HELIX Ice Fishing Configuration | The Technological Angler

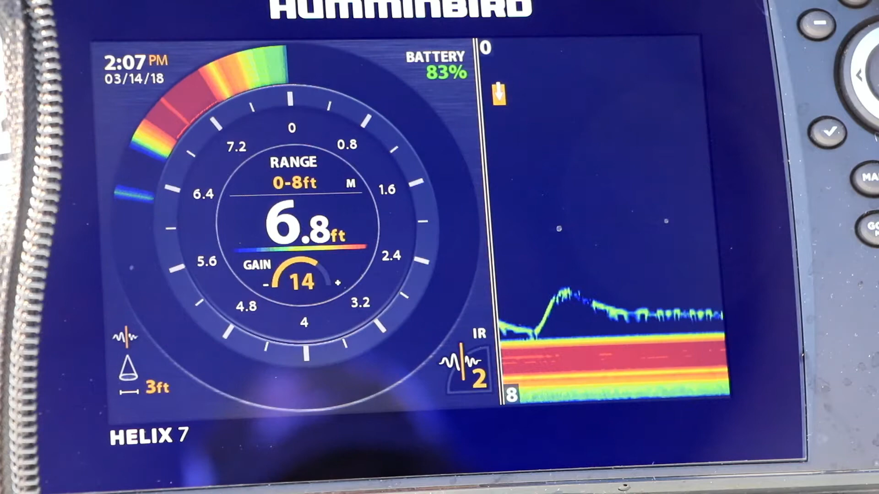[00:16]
On screen: depth 6.8 ft
To use it on the ice, I'll want access to the ice fishing flasher views,
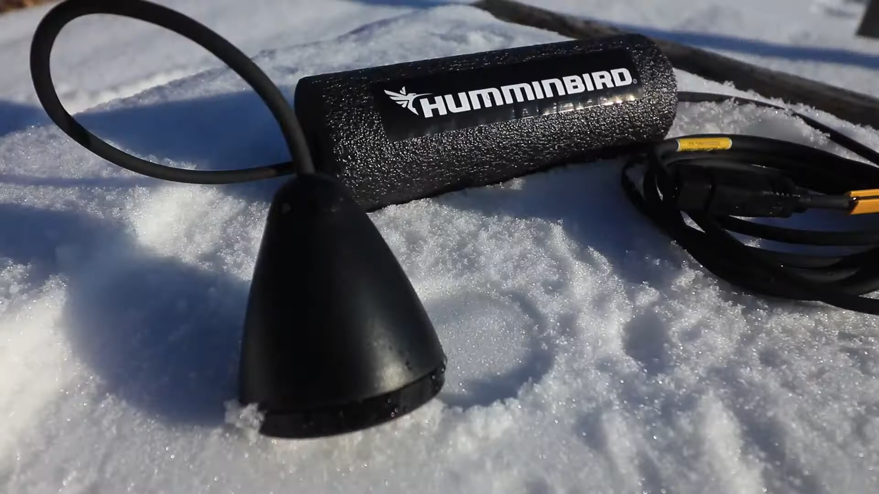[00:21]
and also to configure the unit to use the correct ice fishing transducer. Begin by pressing the menu key twice,
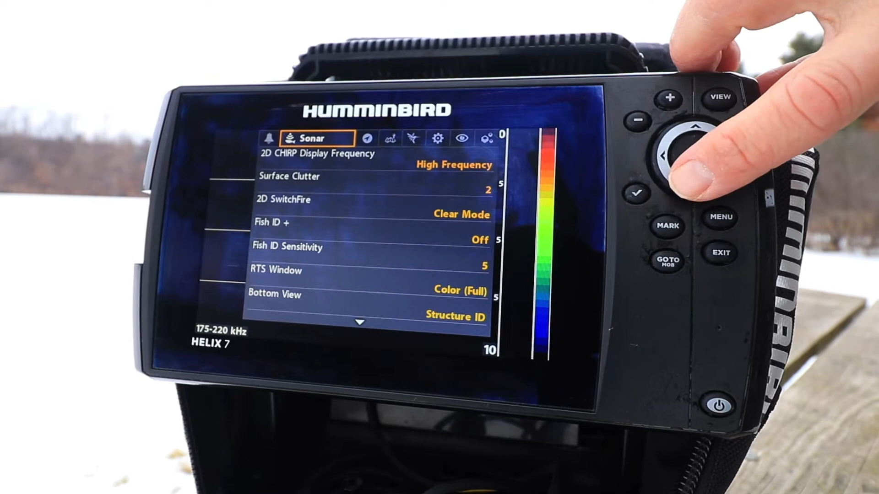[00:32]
and then use the left and right arrow keys to select the sonar menu tab. Then use the up and down arrow keys to select ice fishing.
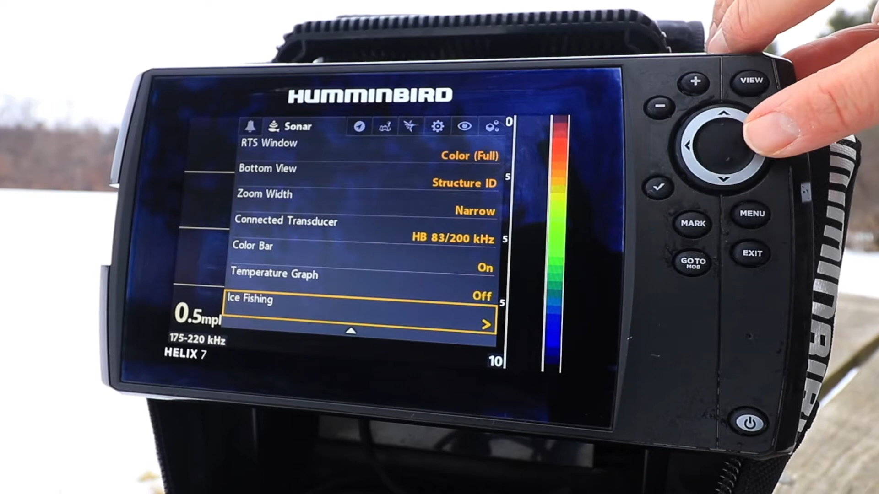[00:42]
The unit will reboot and provide access to the ice fishing flasher views.
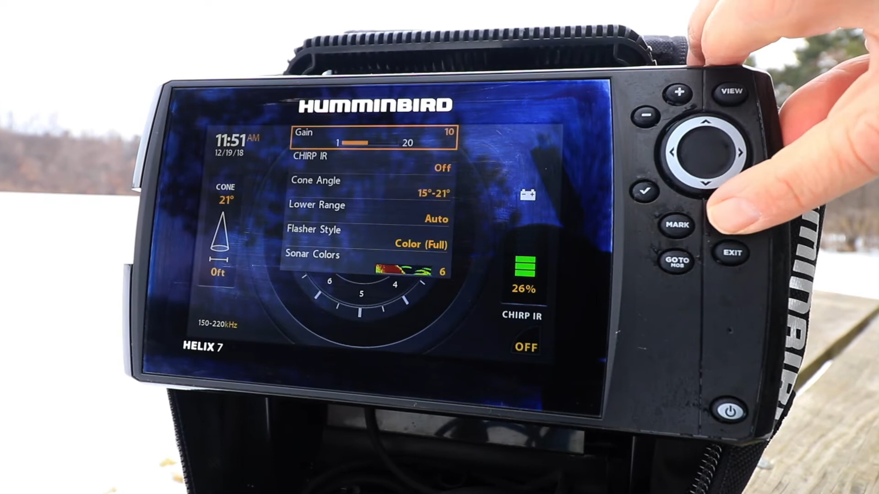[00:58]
Press the menu key twice, and as before, use the left and right arrow keys to select the sonar menu tab.
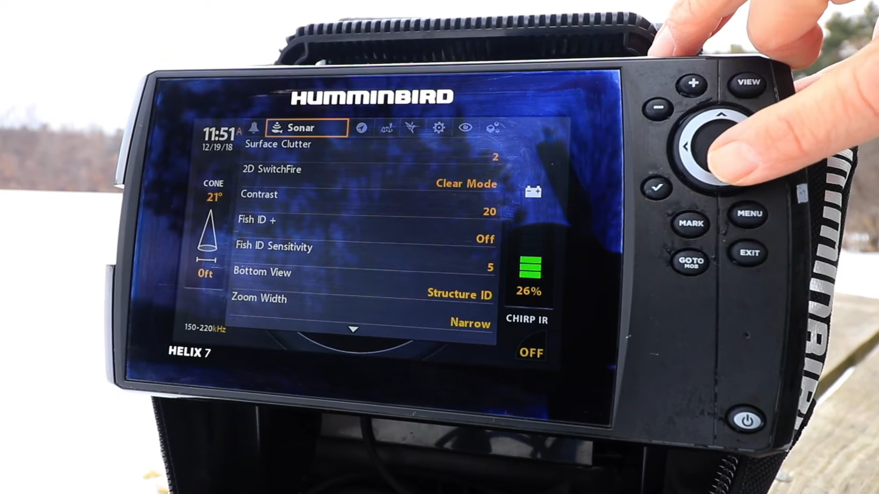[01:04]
Use the up and down arrow keys to select connected transducer,
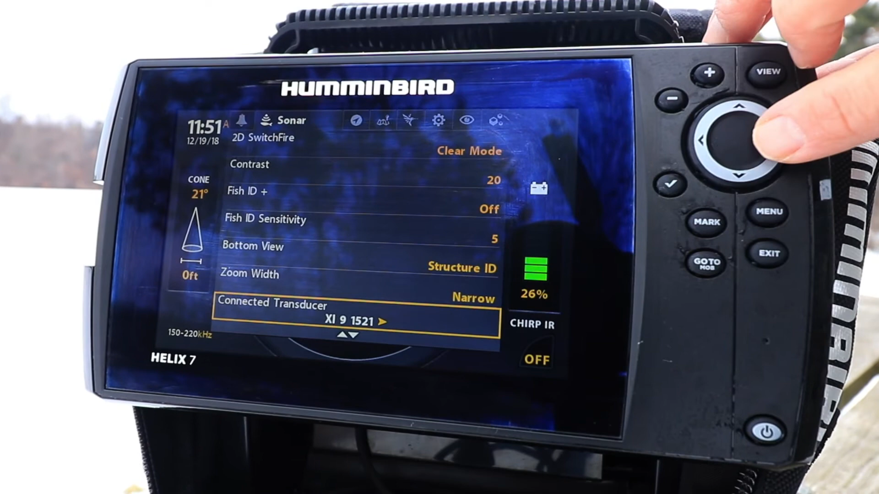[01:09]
and then select the ice transducer you plan to use.